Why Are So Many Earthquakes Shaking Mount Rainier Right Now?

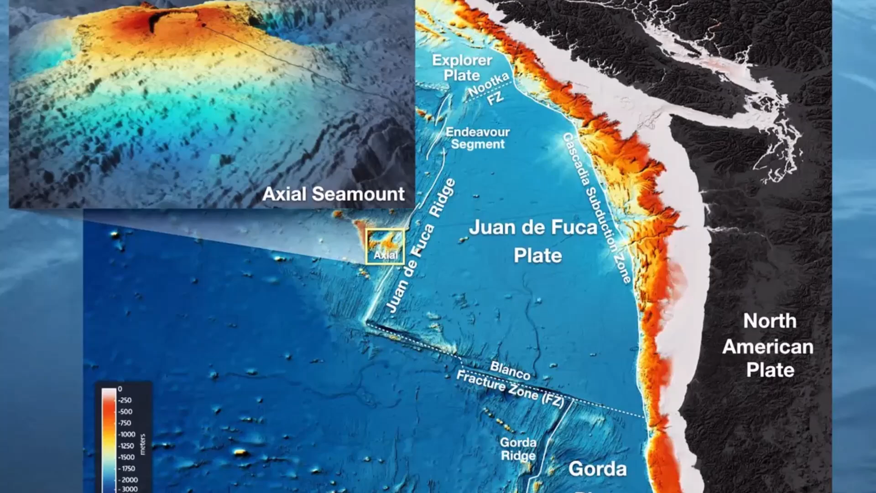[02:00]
The axial seamount, an underwater volcano about 300 miles west of Oregon, is showing signs that it's nearing another eruption. Scientists have detected more than 1,000 small earthquakes per day, accompanied by measurable uplift of the ocean floor.
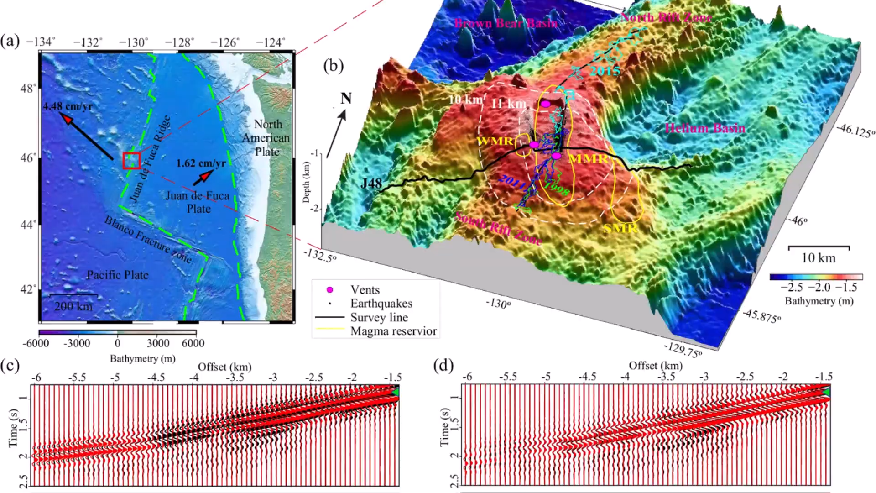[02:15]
This pattern mirrors what was seen before previous eruptions in 1998, 2011, and 2015. If the cycle holds, the next eruption could happen before the end of this year. Thankfully, axial seamount poses no direct threat to human life. It sits over 4,000 feet beneath the sea surface, and any eruption would be completely underwater.